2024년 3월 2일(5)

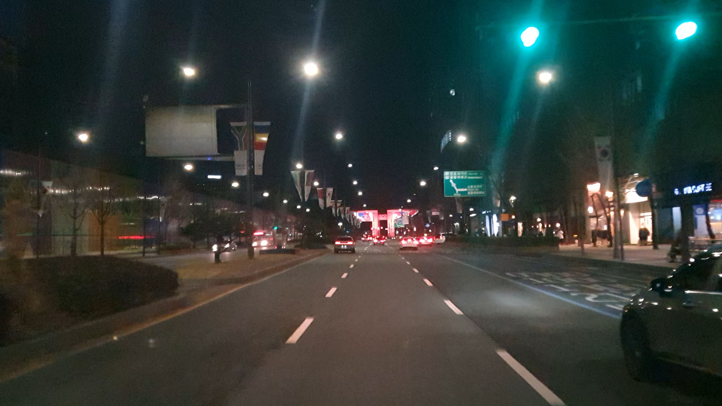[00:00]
양 300m 올림픽공원 쌍거리에서 천호사거리 올림픽대교 반면 좌회전입니다. 잠시 후 좌회전입니다. 오라반 1km 앞 60km 신호위반 과속단속 구간이 오다. 조치 하다보
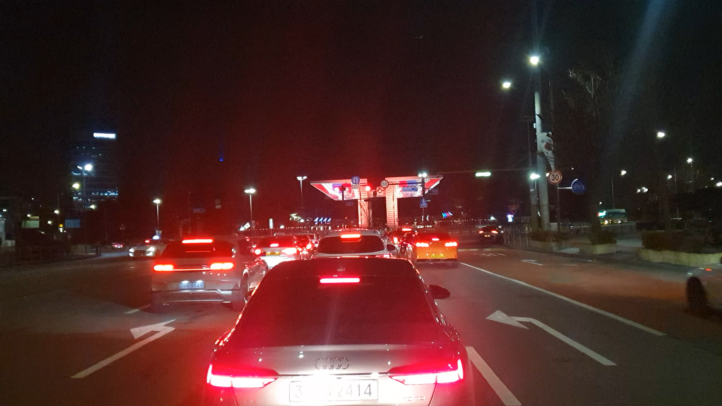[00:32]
움직이는 수 있고 아이고 올림픽공원입니다. 운동은 전킬이 들어가고 있어요. 운동하고 이제 퇴근하고 있습니다.